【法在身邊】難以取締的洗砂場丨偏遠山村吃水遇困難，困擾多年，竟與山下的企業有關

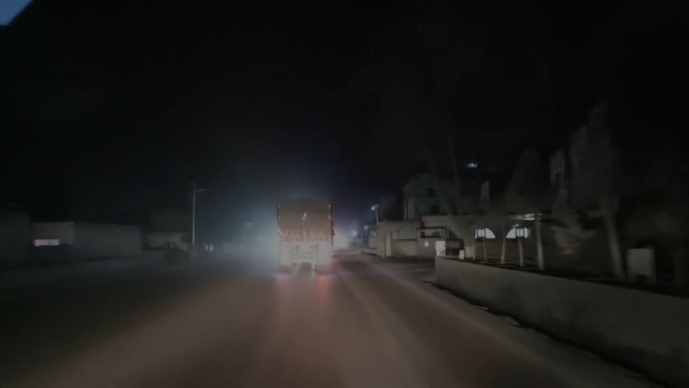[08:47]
村民刘师傅说到了晚上洗沙厂可能会开始作业11月20号晚上9点左右我们再次来到了洗沙厂附近
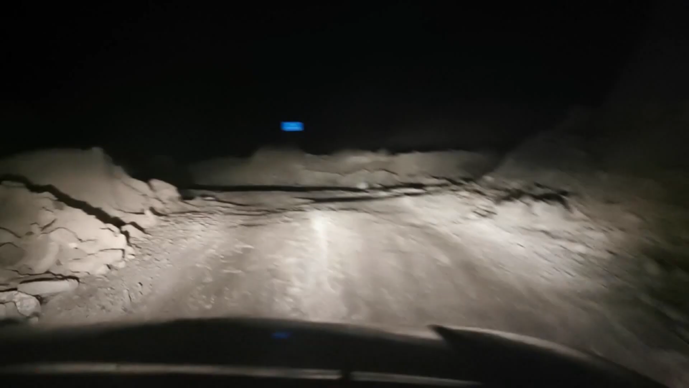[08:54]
今天都现在没有生产拍得已经拍不见了今天也没有生产